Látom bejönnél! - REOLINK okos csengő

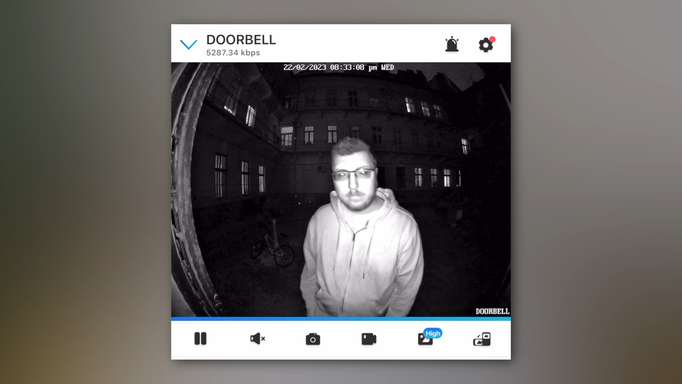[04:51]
ami meglepően jó fényt ad egyébként neki, és teljes vaksötétben is tökéletesen látjátok majd, hogy mi történik a házatok előtt.